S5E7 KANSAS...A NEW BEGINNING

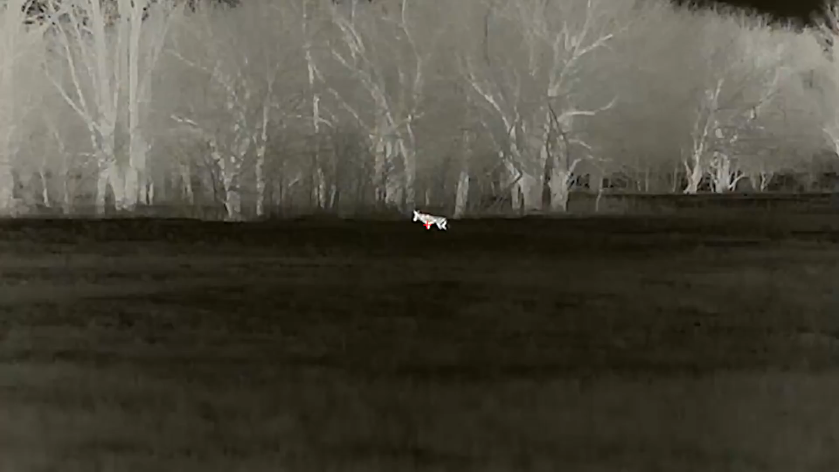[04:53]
And that was the right coyote in the right place would act just like they do back home. But at this early stage, it hadn't been proven yet.
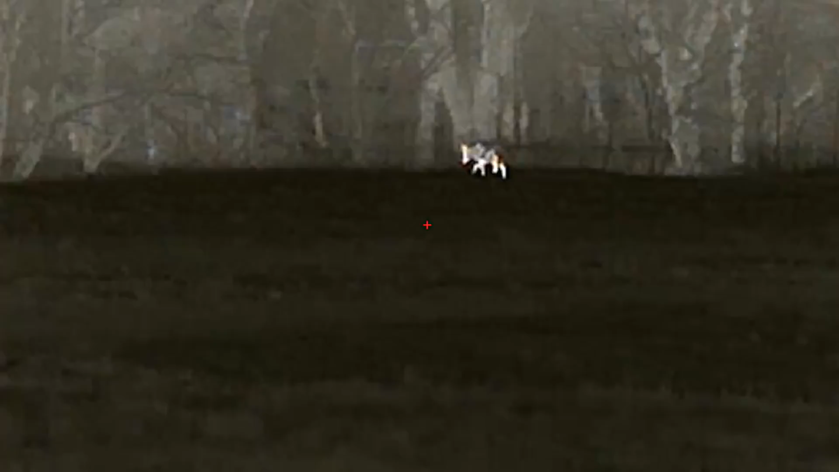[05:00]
I really wanted Jamie to get to see it work just once so he can see what's possible with lights on the right animal. But it looks like this one might take a little convincing.
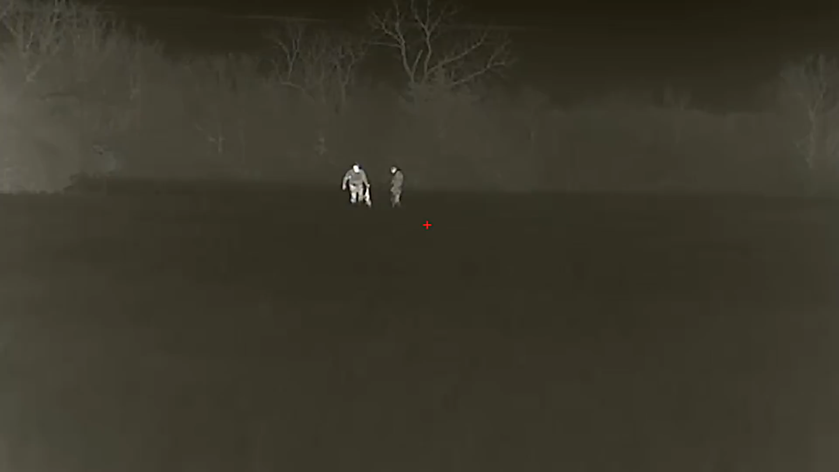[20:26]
That Rico, it's special. It is legit. And now that I've had exposure to it, I'm absolutely gonna purchase one.